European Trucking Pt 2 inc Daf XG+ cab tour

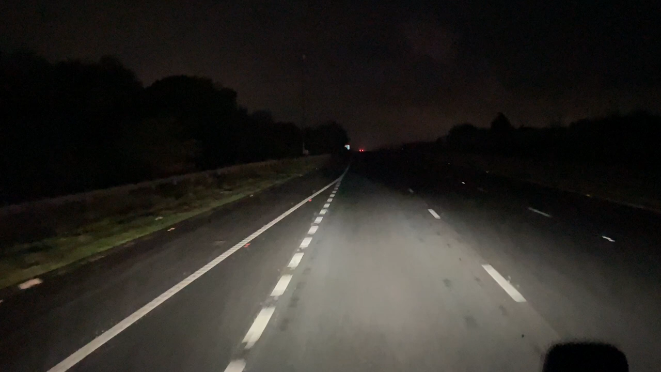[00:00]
Good morning, here we are on the M20. Just got out of Maidstone Services. It got even worse in there last night. It was absolutely chock-a-blocked. One bloke took about half an hour to shunt into a tiny space. Fair play to him. All his mates came out and helped him. But he needed it. It was ridiculously tight. It parked all over the place. And there's a guy this morning almost blocking one of the roads out. Parked right opposite a load of boulders that's stopping you going up on the kerb a bit.
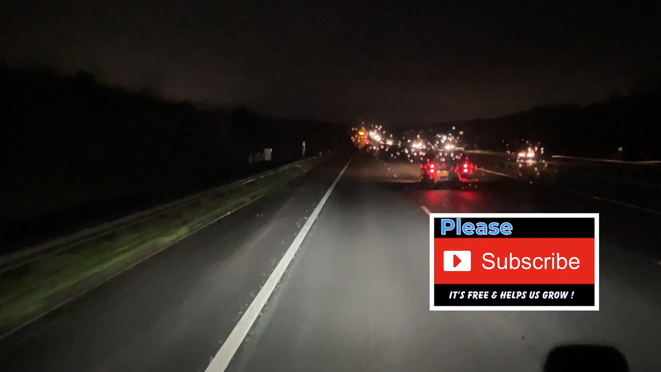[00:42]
And speed camera on ahead. But anyway, we're 190 miles from our first delivery point.
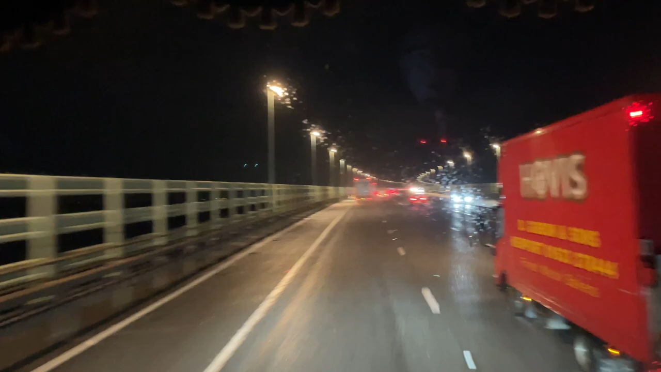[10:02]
Park there overnight. Park there overnight. And pick up a load in the morning. For Belgium. I think he said. So we're just crossing the bridge now. About. Just over an hour away from. Delivery point. Or collection point rather. Yeah. Like I say. Just drop this trailer off. And get some grub. And head to bed. Nice run up here then.